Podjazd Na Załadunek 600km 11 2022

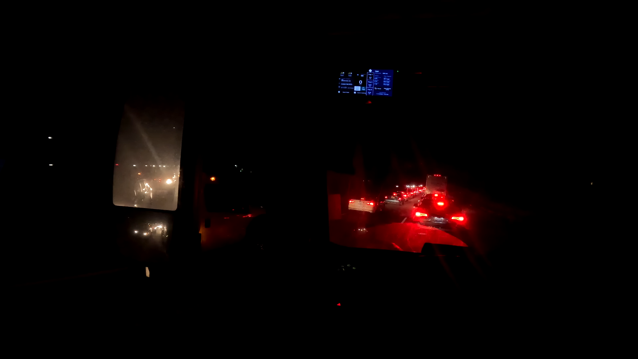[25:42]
15 km przed zjazdem. Tu się nigdy nic nie dzieje. W mordę. Autostrada stoi. A. Jedzie. Dobra. Może coś z tego będzie. Dzisiaj to przygód. A przygód.
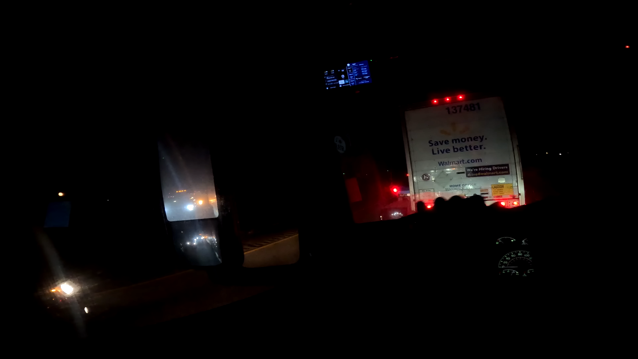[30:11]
W Ameryce nie ma korytarza życia. Poboczym jadą. A nie, tak, laweta jedzie. Okej. To też może... O! Po słupkach. To też może trochę ten, zwolnić proceder. Idzie już nawet szybciej.
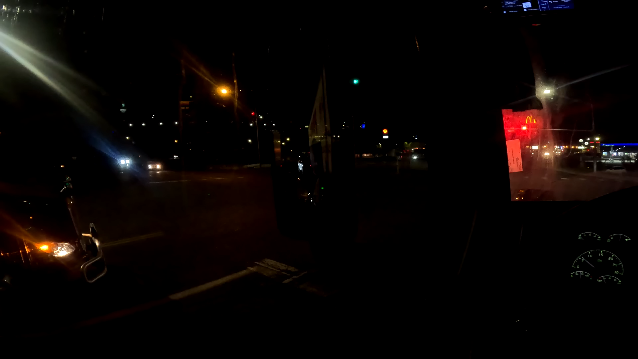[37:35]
Nie, jadą. A skręcają. Tak, skręcają, to my jedziemy. Ja tu jeździłem rowerem. Oczywiście, że tak. Przez most, przez rzekę Yakima i po drugiej stronie rzeki, gdzieś ta firma mała miejscowość.